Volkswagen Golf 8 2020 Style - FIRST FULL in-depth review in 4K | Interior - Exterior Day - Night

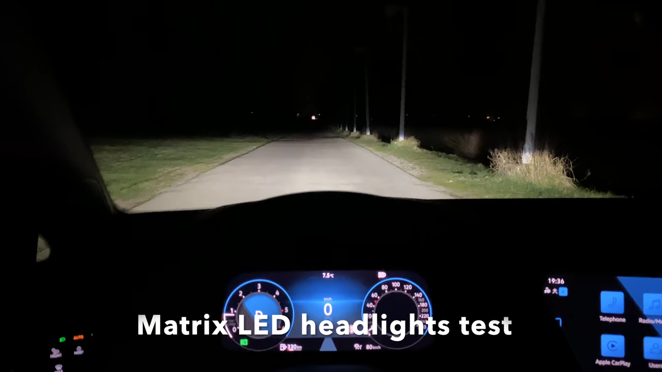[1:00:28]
So this is the normal. And then this is the long beam.
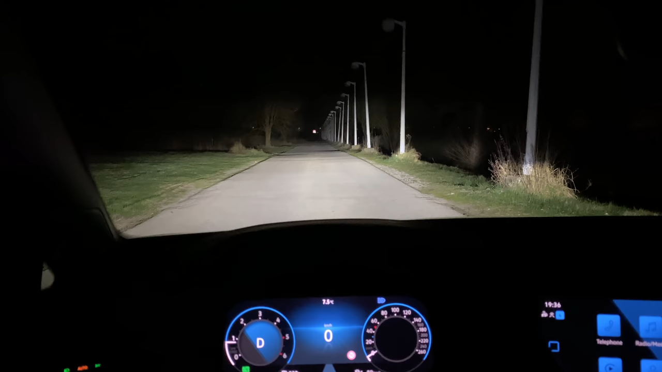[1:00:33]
In person, I can see even more, but this is the top camera technology at the moment. And then if you turn, you have the LED
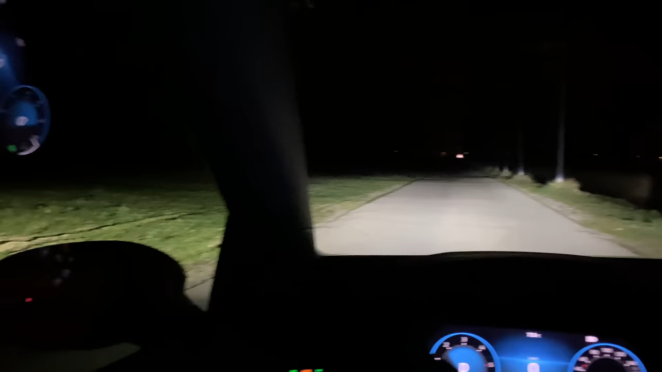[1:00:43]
side corner lights that turn on or off. Okay, everyone, I'm gonna cut this in.